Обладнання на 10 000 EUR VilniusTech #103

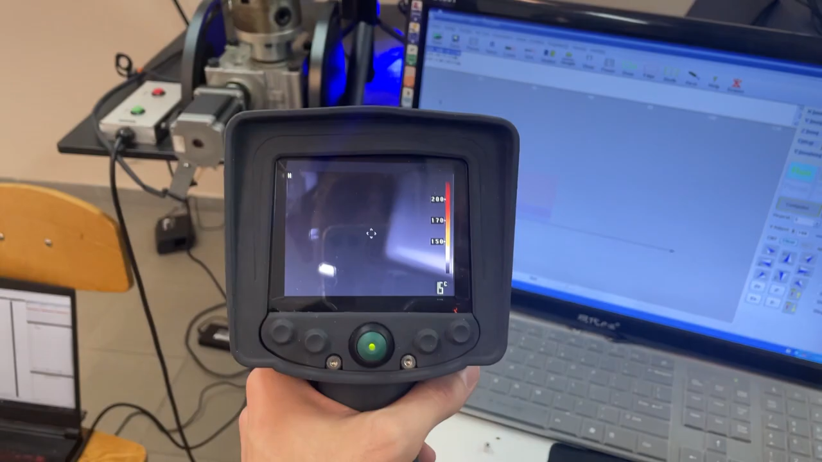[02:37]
Так, ось мій один пожежний термометр, можна сказати.
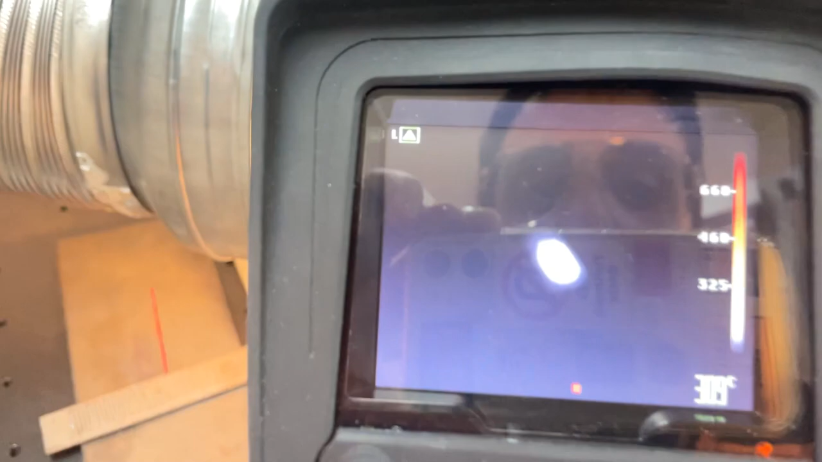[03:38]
Він бачить, це 300 чимось, і давайте перевіримо.
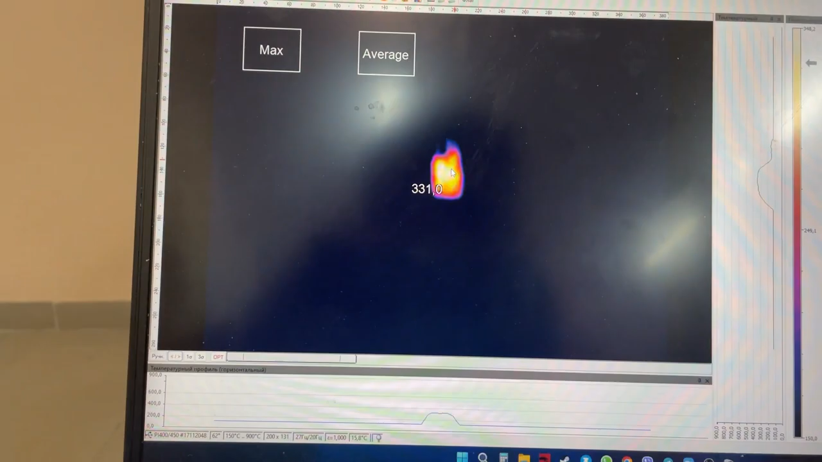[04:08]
320 градусів, а так по ній і не скажеш, все ще не почне, як пластинка.
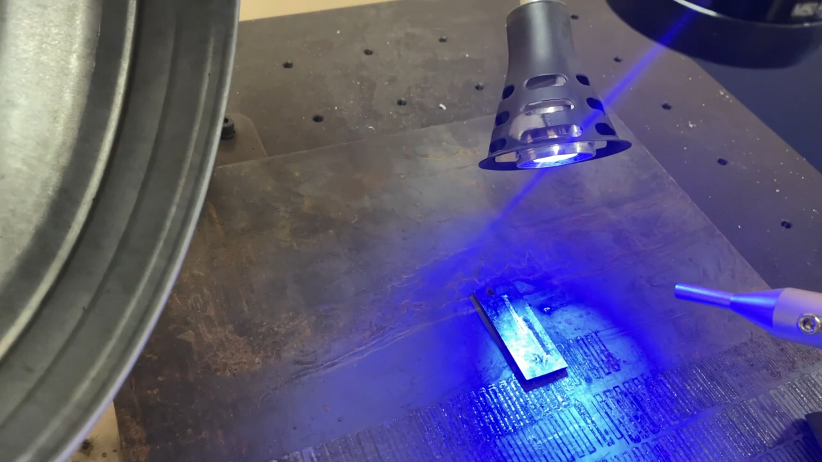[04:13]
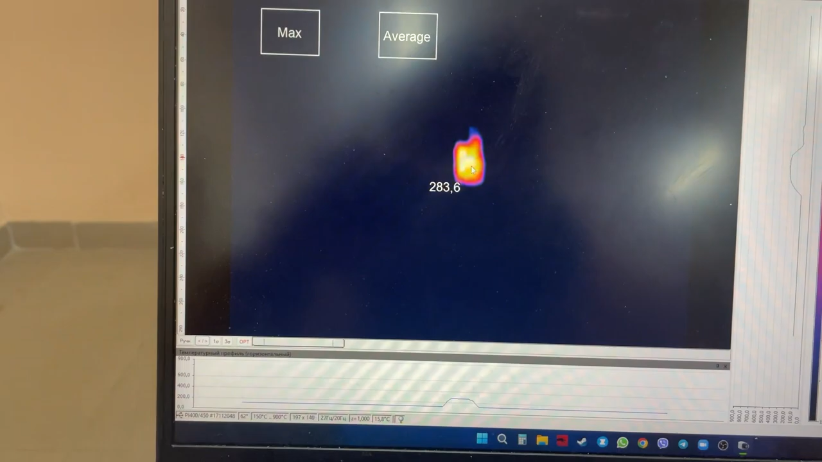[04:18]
Можна навіть подивитися, в якій точці яка температура.
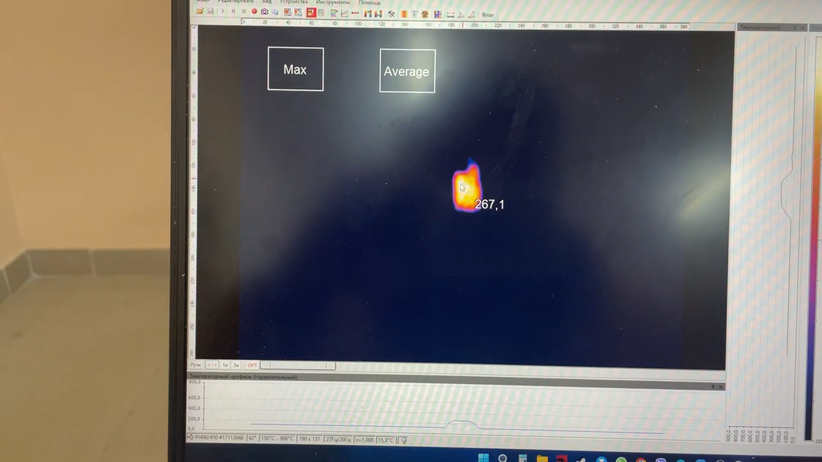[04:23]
І вона охолоджується.
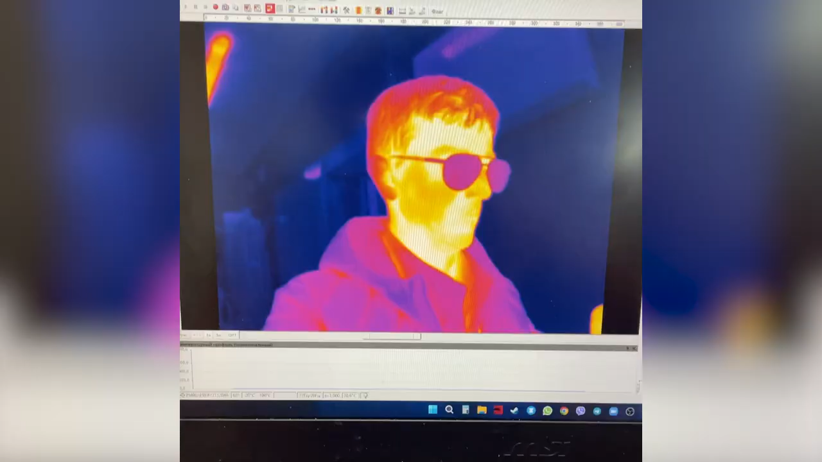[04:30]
Отже, зараз вам покажу, як виглядає теплова карта.
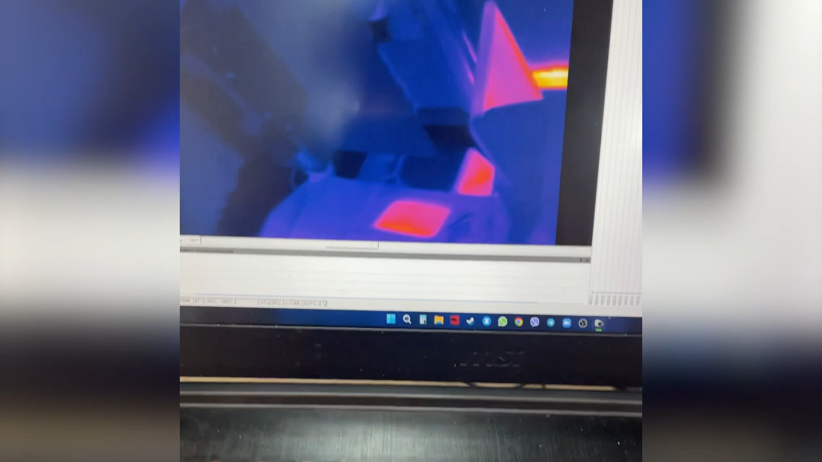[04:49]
Ще ми можемо дізнатися температуру. Зараз покажу вам. Направляємо.
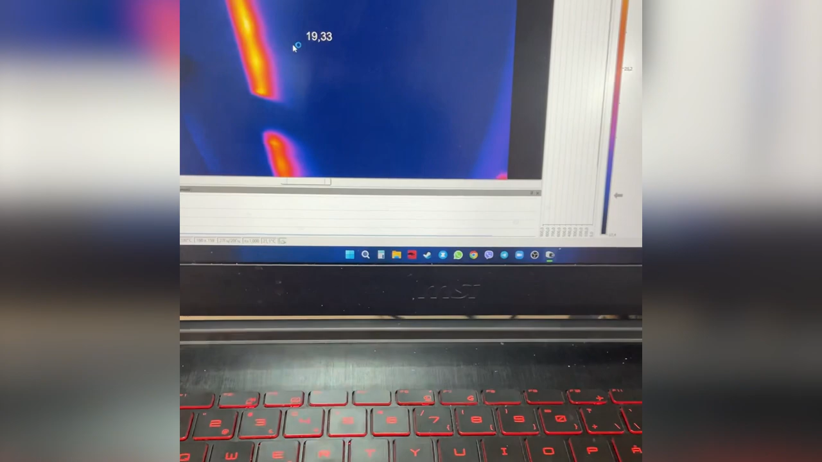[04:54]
І ось бачимо температуру. Вже
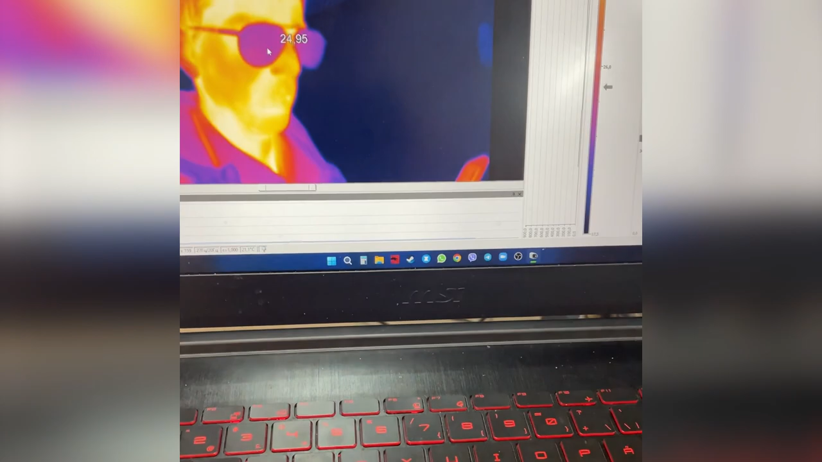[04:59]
людей не сильно вимірює.
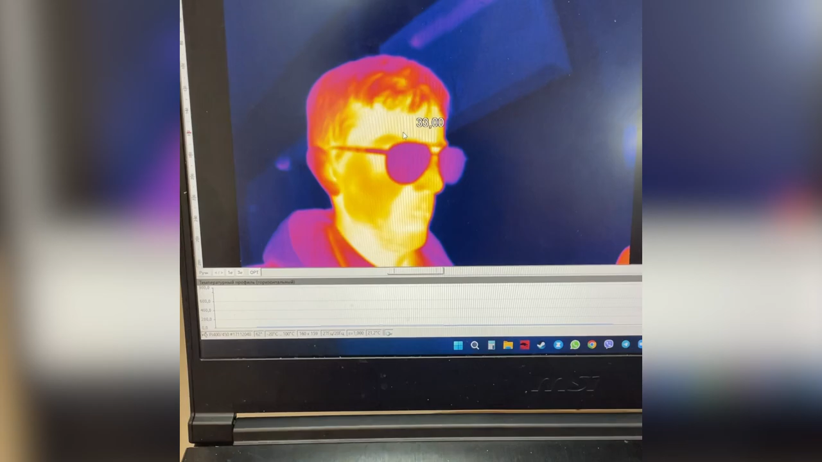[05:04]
Але, в принципі, правда, десь там 30-30, то тримати буде більше. Але ось лампочки, скільки там?